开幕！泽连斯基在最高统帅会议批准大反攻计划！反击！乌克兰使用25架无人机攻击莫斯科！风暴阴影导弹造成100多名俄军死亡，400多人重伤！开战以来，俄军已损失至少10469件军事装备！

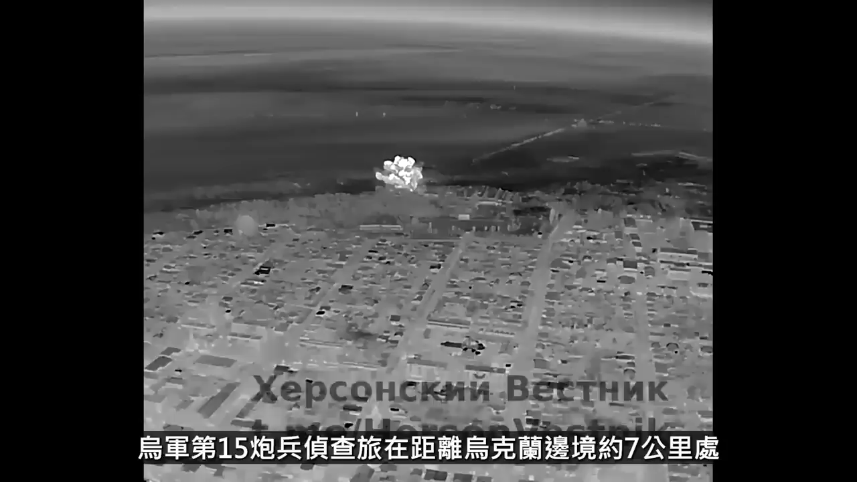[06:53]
发现一门俄军R-65MIST-B榴弹炮后,透过无人机侦察定位该榴弹炮所处位之后,对其进行了摧毁。
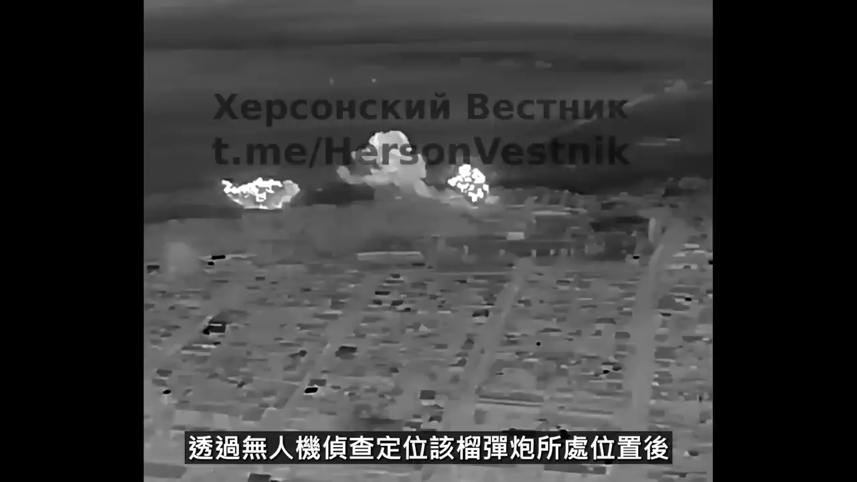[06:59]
比尔哥罗德州长格拉特卡夫29日表示,州内数个地点都遭到乌军猛烈报复炮击而断电,